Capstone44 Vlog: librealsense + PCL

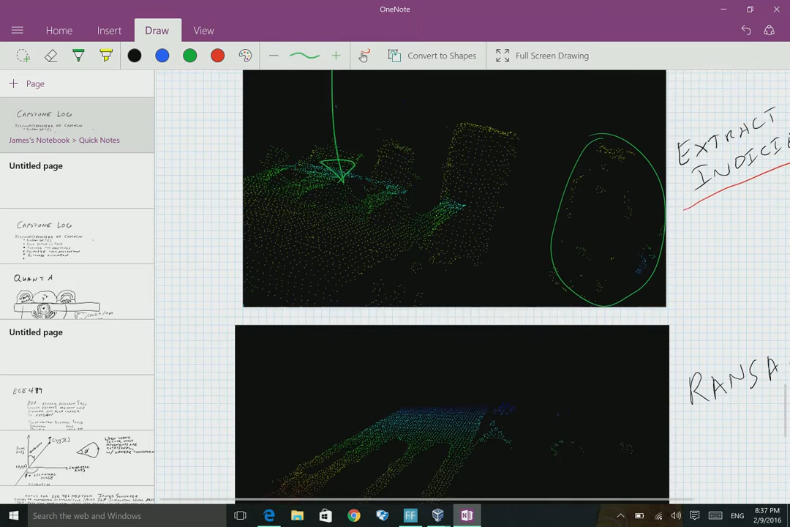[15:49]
and then using the ransack on that uh extracts everything but the plane and um i think that's pretty good um like definitely it did a good job of that i don't see any remaining points
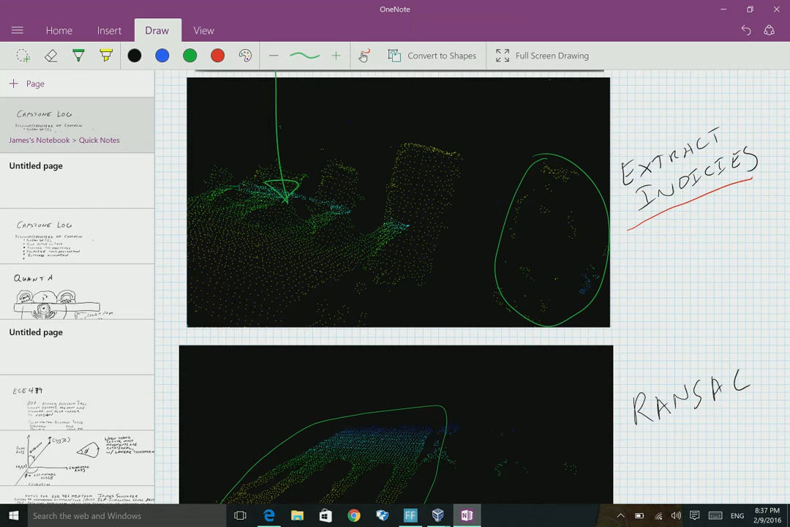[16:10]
from the cylinders that i put onto the tabletop uh and i think this could really honestly work uh this is actually from the wrong angle it should be flipped
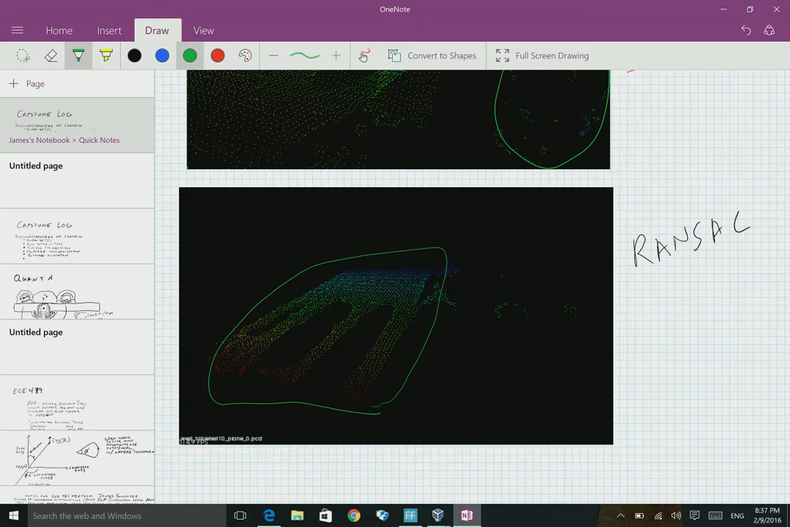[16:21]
around sorry about that this is upside down um let me let me illustrate that real quick uh by going into